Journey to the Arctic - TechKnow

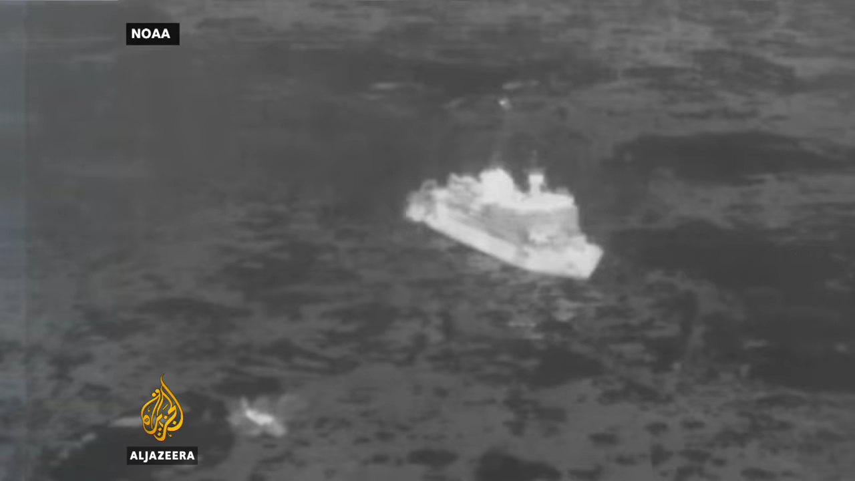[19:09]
It's designed to generate heat like a human body, so infrared cameras can find it.